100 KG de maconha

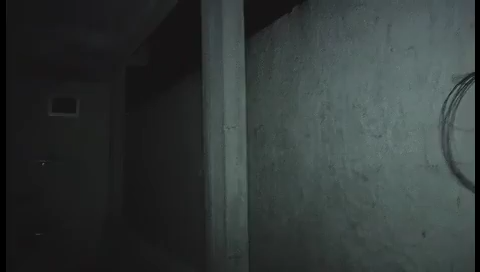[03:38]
Uma verdadeira fortaleza que eles montaram aqui às proximidades da Avenida Independência. Nós estamos cerca de 100 metros da Avenida Independência.